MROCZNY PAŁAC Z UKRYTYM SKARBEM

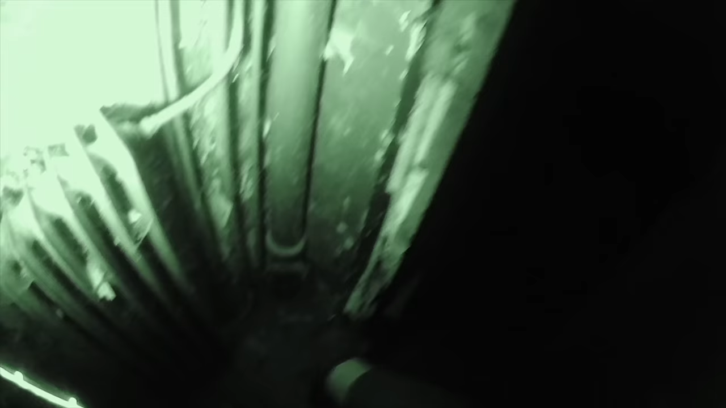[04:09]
Drzwi nieruchome. Schody całkiem nieźle zachowane.
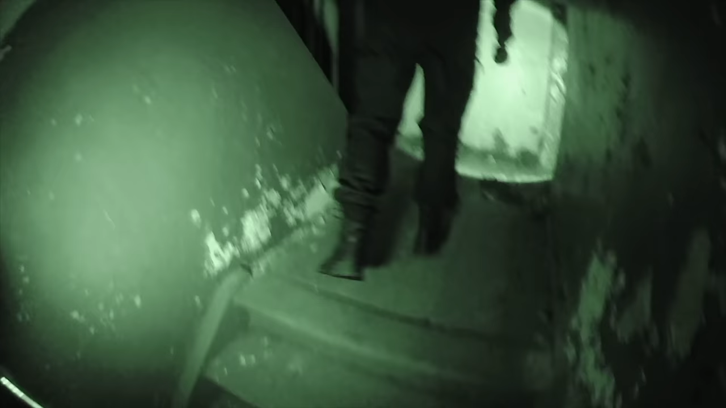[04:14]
Jesteśmy już w środku. No, budynek pierwsze wrażenie robi bardzo ciekawe, interesujące. Jeżeli nie powiedzieć piorunujące.
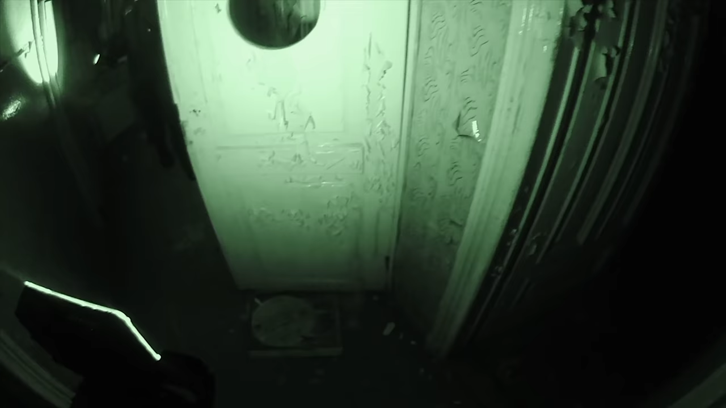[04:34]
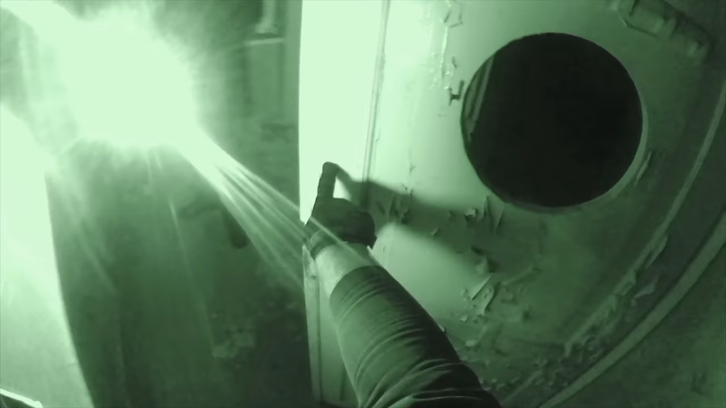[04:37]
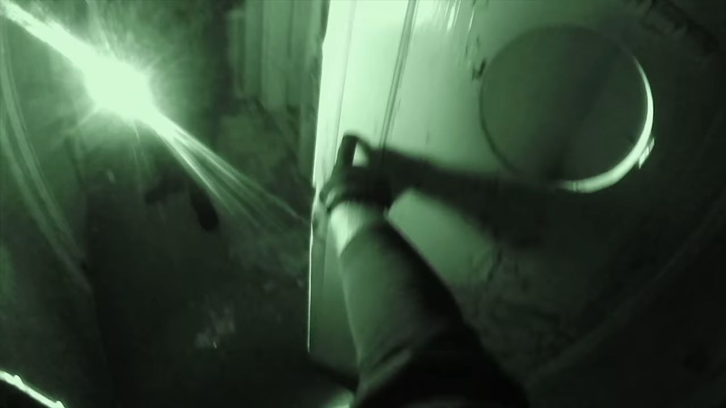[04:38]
To jest, spójrz tutaj Radek, to jest element, na który
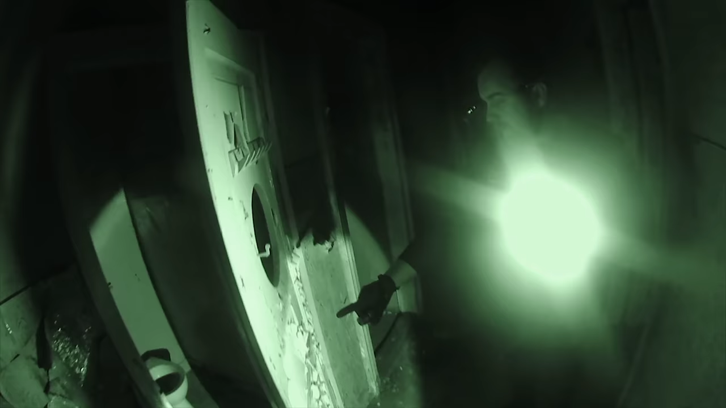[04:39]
dużo osób w internecie zwracało uwagę, czyli ta łuszcząca się farba olejna,
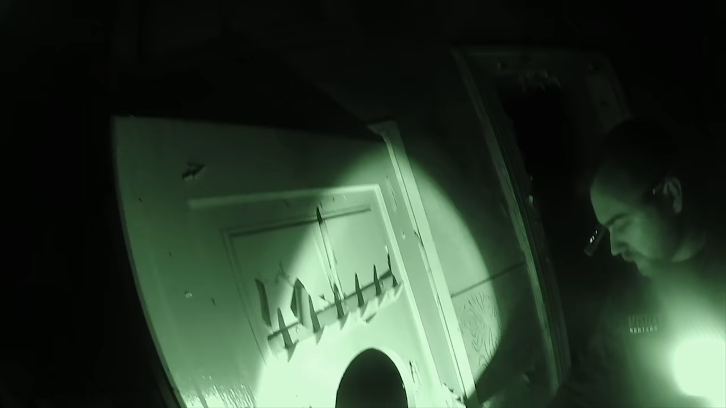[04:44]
która właśnie z jednej strony nadaje piękna
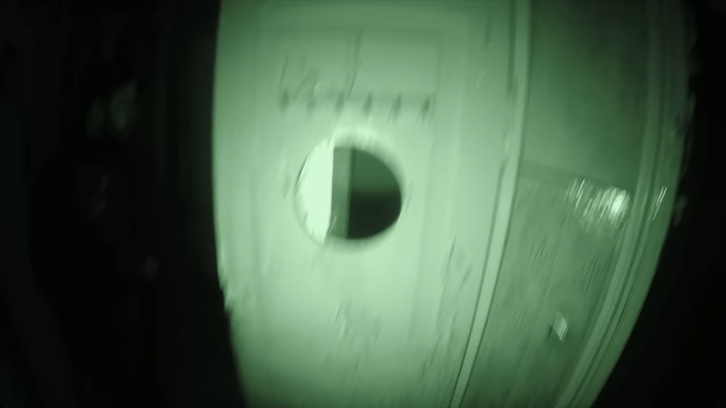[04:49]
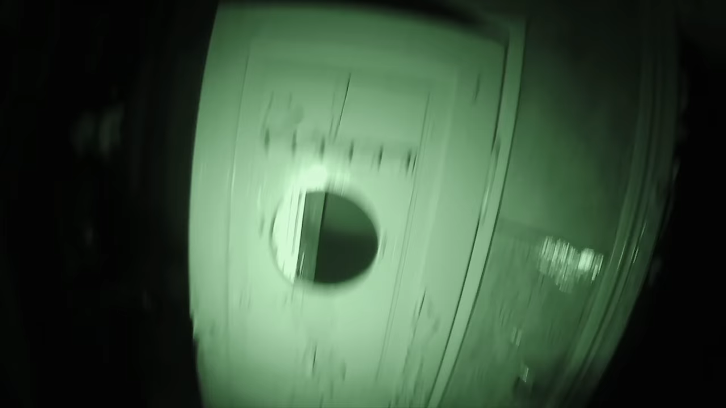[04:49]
temu obiektowi, a z drugiej strony
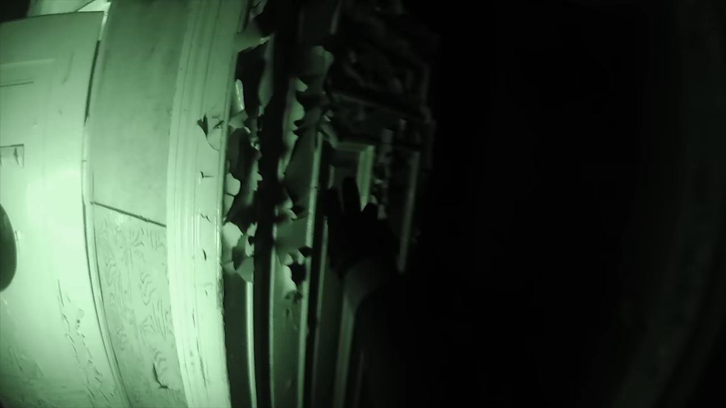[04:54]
pokazuje jak bardzo jest zniszczony.
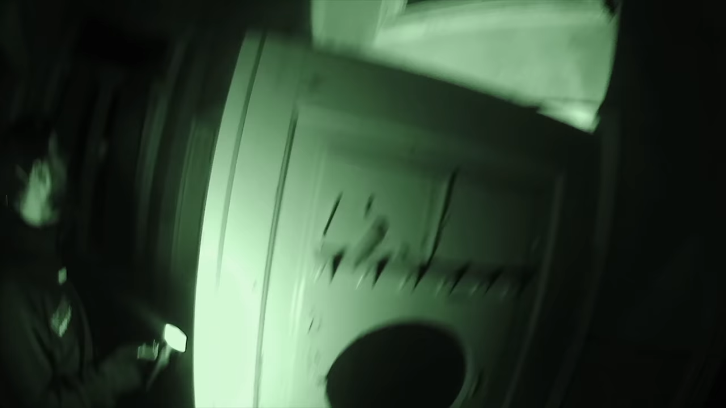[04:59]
Mhm. Tu też okno kiedyś budowane, właśnie takie wysokie.
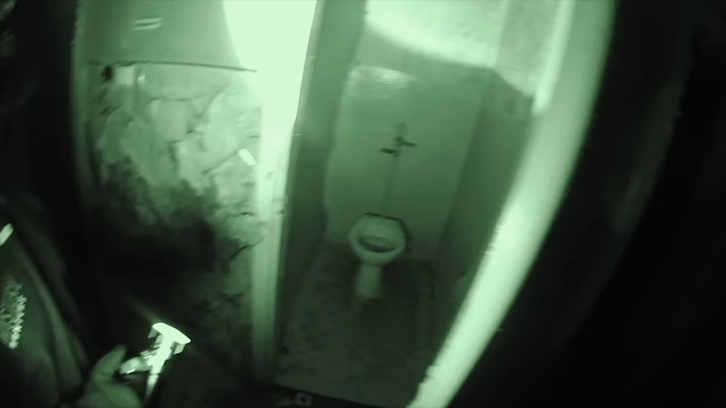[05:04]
Zobacz jaki tu jest wysoki. O, tu czujka. Alarm był swojego czasu.
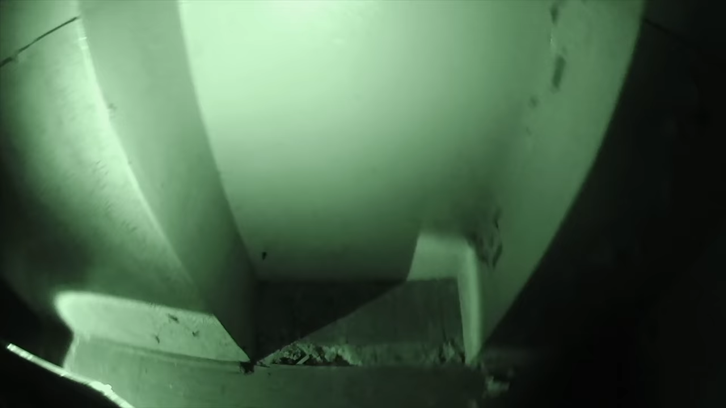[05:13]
O, tutaj myślałem, że jest kolejne pomieszczenie.
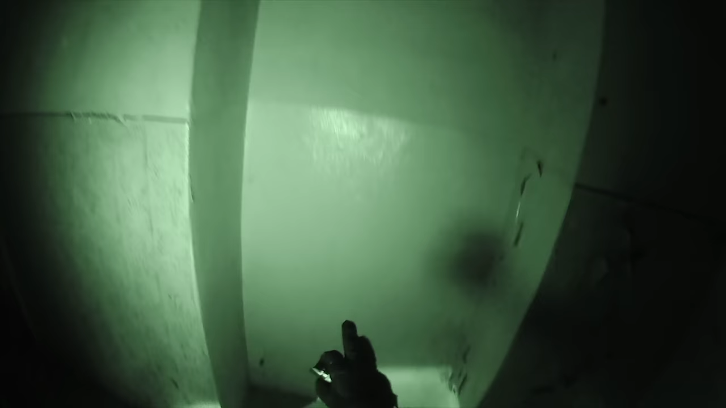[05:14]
Ale... A, nie. Bardzo wysokie sufity.
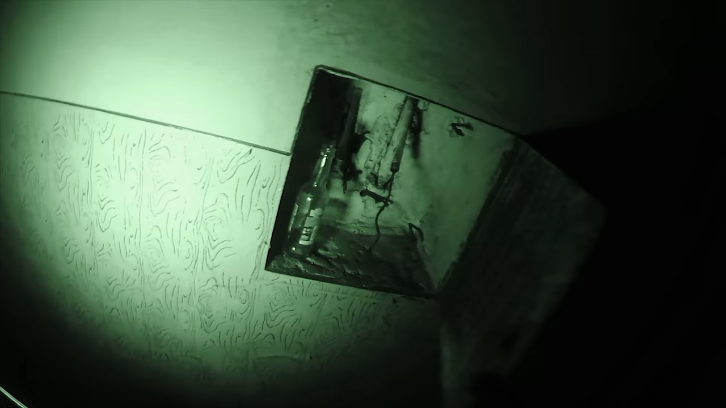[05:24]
O, standardowo oczywiście pozostałości po imprezujących tutaj osobach.
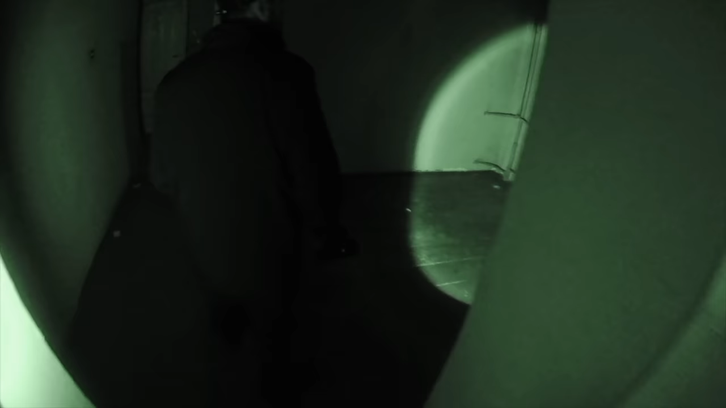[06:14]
To też widać, że tu była szkoła,
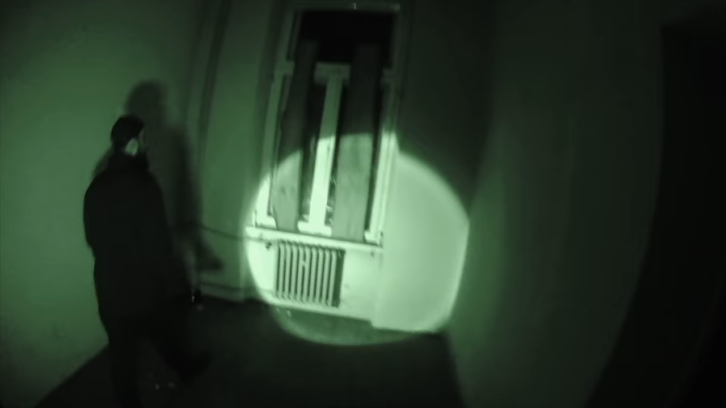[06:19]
ponieważ na niektórych oknach są takie
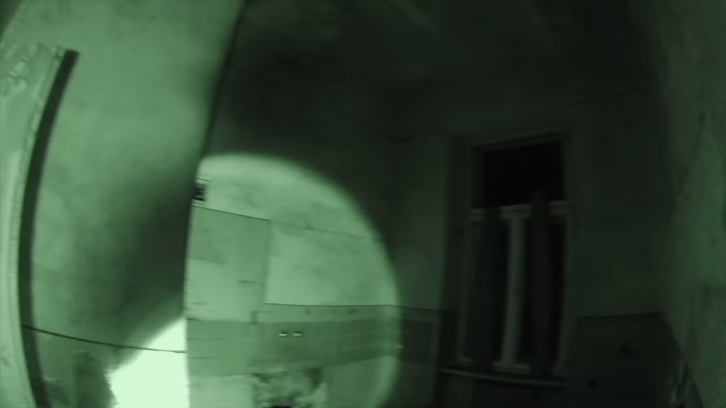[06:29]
były jakieś takie obrazki z Kubusia Puchatka.
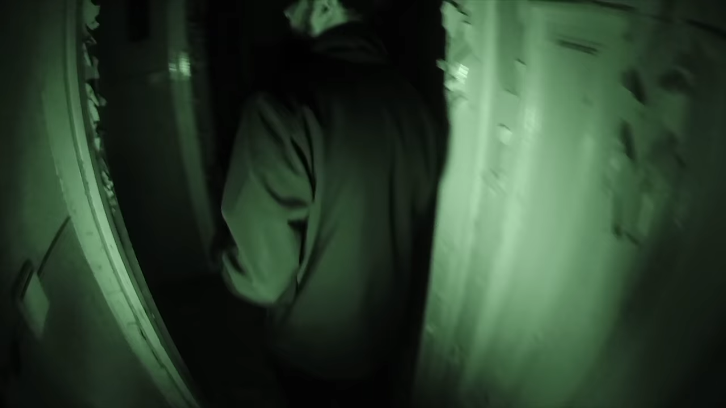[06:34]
O, tam mamy jakiegoś miska. Poczekaj, zauważyłem coś
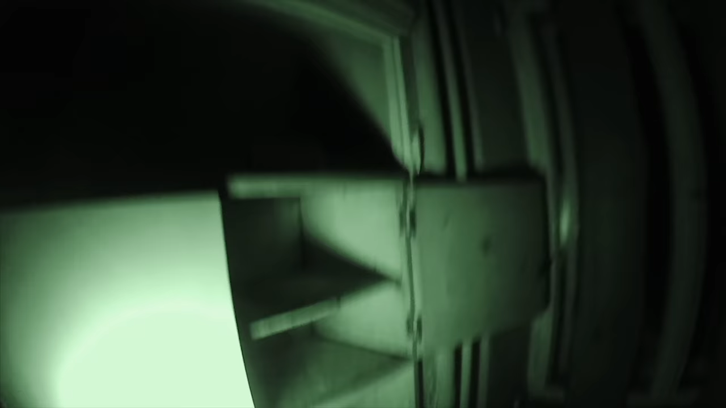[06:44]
ciekawego, starego. Stara szafa, ale w środku nie zachowało się nic.
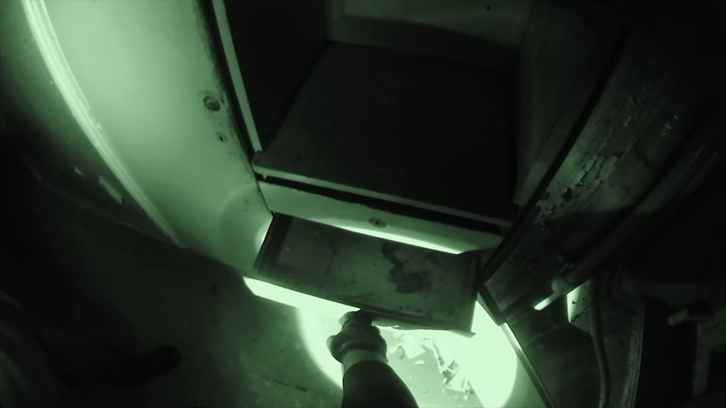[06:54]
Tutaj widać jakieś stare bardzo wycinki jeszcze z książek. Główka lalki. Wprawdzie tekturowa piłka nie odbija się.